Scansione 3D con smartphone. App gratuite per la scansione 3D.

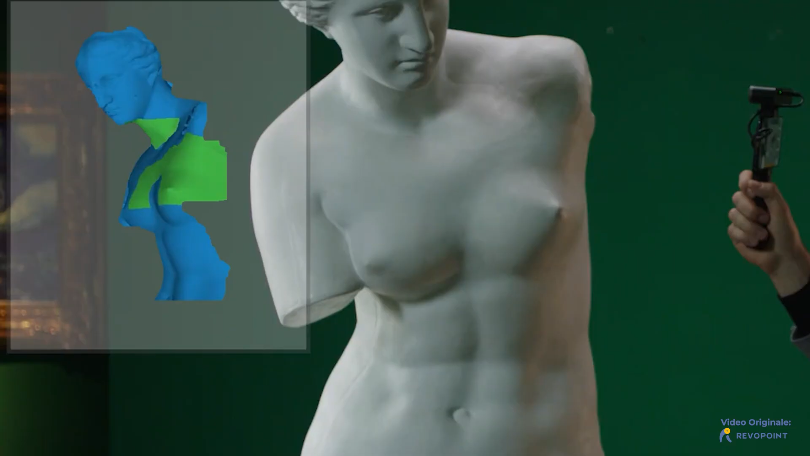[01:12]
Questi dispositivi hanno dei sensori che raccolgono i dati relativi alla forma,
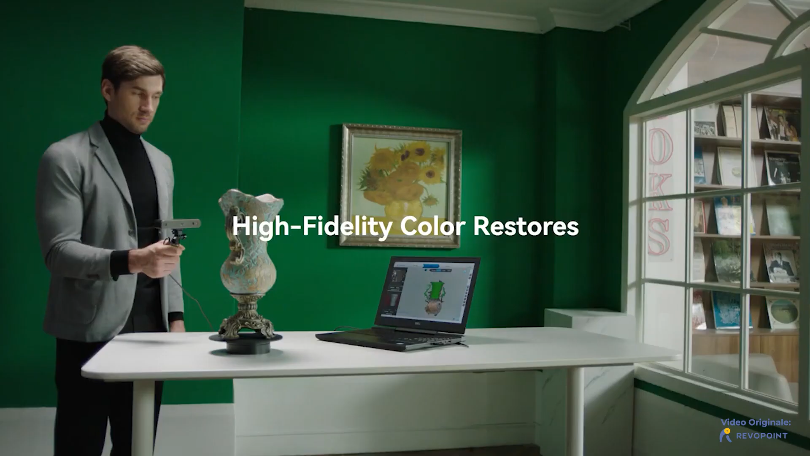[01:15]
alla profondità e al colore dell'oggetto che si sta scansionando e formano appunto il file 3D finale.
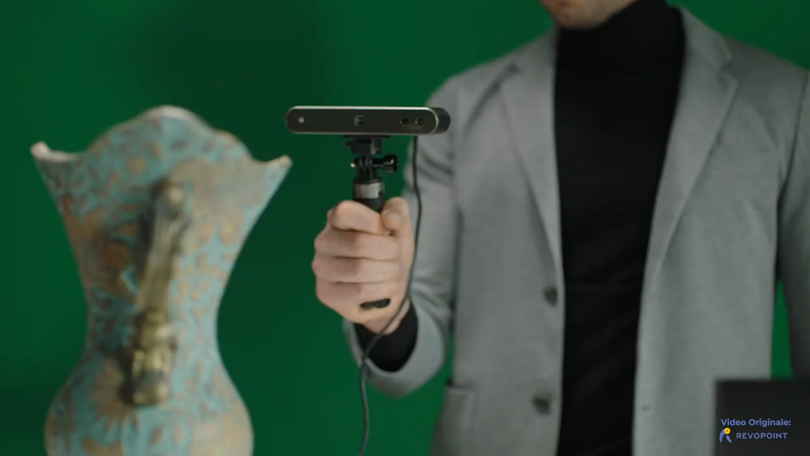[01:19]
Dopo che la scansione è stata convertita in un file è
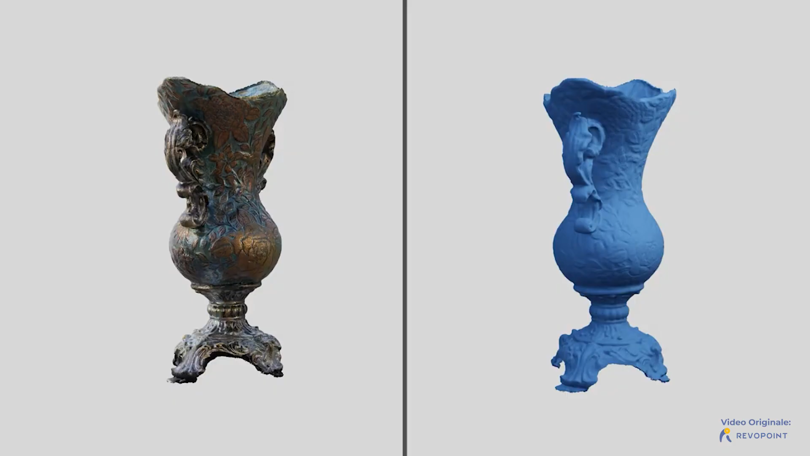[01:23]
possibile appunto modificare il risultato con un'applicazione di modellazione 3D.